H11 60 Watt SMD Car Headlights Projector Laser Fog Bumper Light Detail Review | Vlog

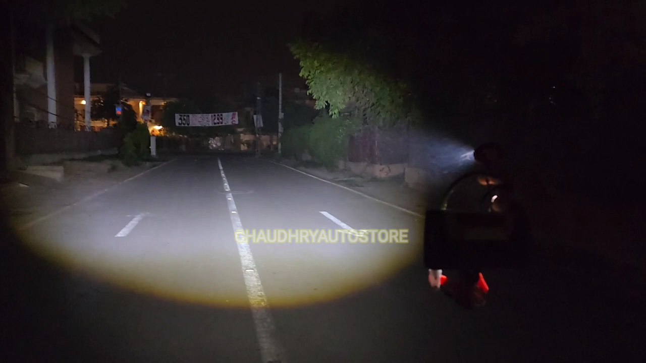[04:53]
यह सिंगल लाइट का मैं आपको डेमू दे रहा हूं जब डवल लाइट आपकी बंपर लाइट के अंदर फिट होगी तो कैसा लगेगा अगर आम इस साइड को पर आकर देखें तो सिंगल लाइट की रोड वीजबिलिटी बहुत ही मज़े किया कमाल हो गया किसी भी गा